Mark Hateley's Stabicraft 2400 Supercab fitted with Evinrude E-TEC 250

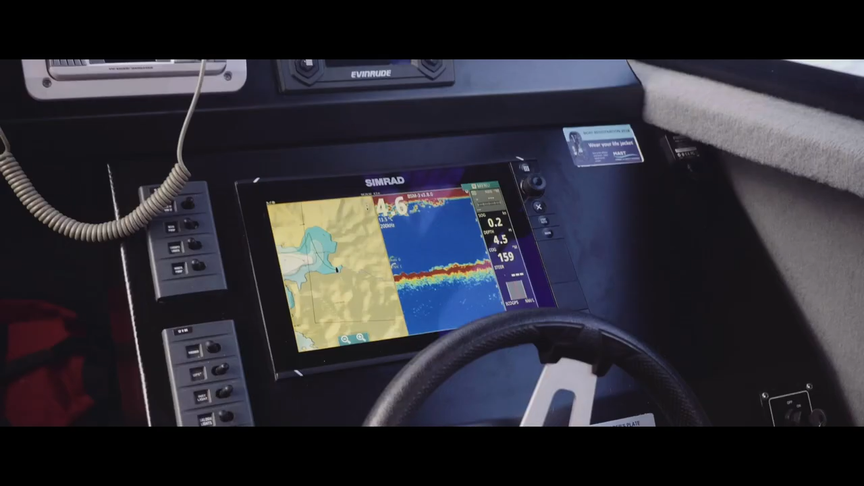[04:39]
Running forward, Simrad gear, I love the Simrad, the Evo 2.